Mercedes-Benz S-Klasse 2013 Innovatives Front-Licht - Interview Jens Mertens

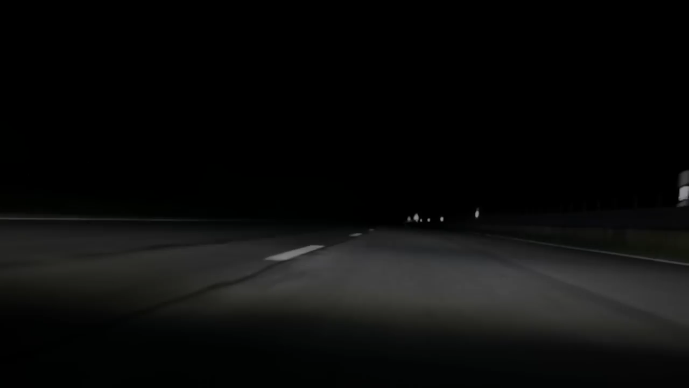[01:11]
Hier haben wir es bei den Nachtsichtassistenten Plus. Hier unten sind Infrarot-Energues drin.